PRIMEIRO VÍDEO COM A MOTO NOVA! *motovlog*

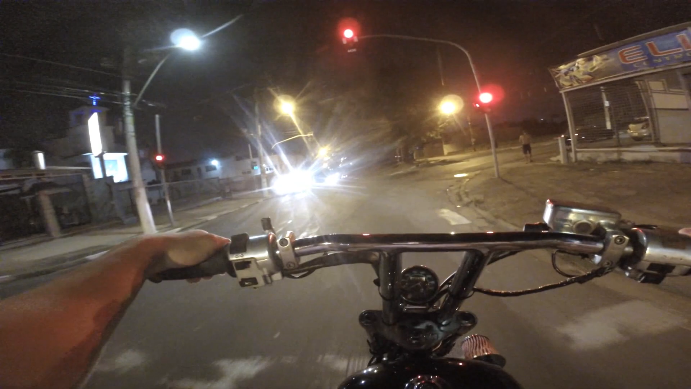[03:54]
A minha mãe, inclusive, tá vermelho o semáforo, mas tá de noite e não tem radar.